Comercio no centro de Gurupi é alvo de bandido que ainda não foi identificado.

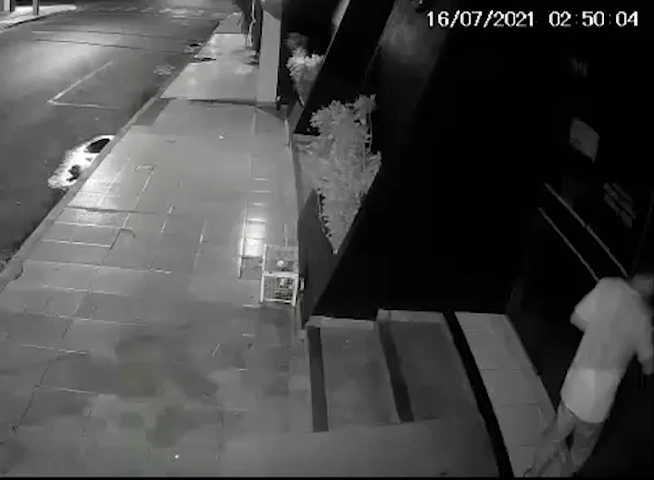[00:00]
Música As imagens circulam nas redes sociais, reparem que um homem está tentando entrar numa empresa localizada na rua 9 entre as avenidas Goiás e Pará.